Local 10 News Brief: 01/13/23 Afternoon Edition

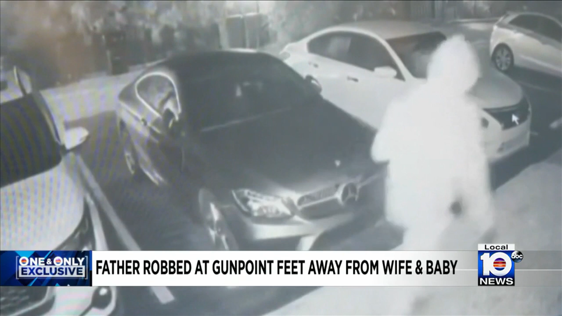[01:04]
It happened along Taylor Street over the weekend. Ring camera video capturing the robber running towards the father just steps away from his wife and three-month-old daughter.
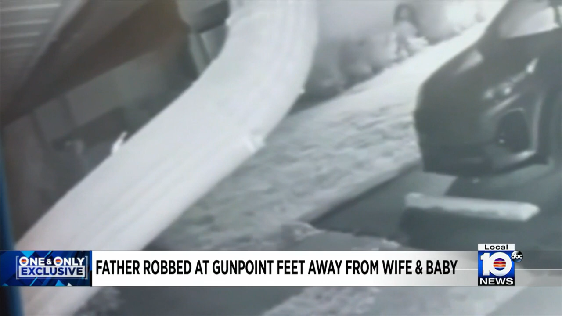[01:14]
That suspect then points a gun at him and demands that he hand over all of his belongings.